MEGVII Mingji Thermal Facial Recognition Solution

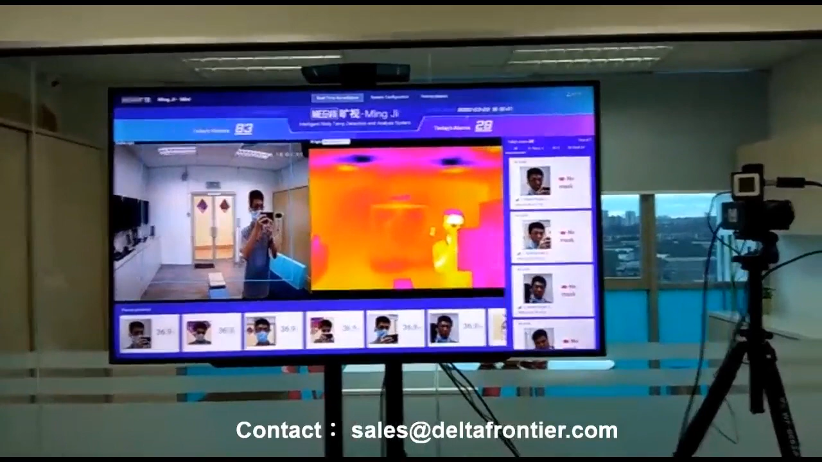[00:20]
Wearing a mask. So when I start to remove the mask, it will prompt an alert. No mask.
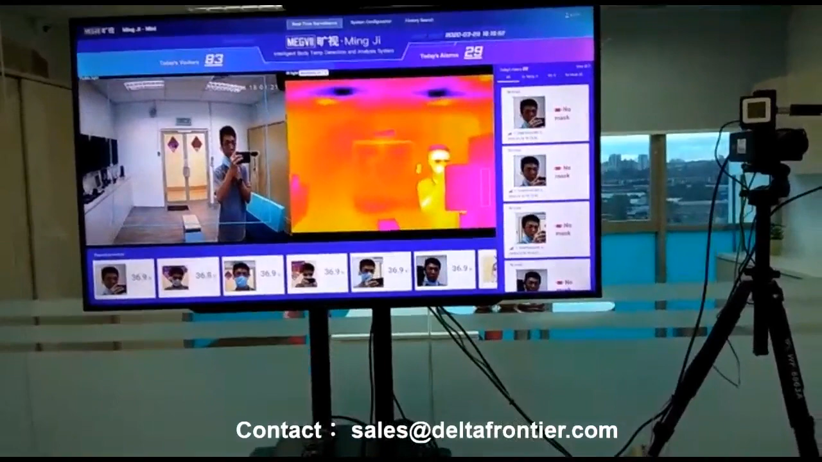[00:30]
For a person who is being enrolled into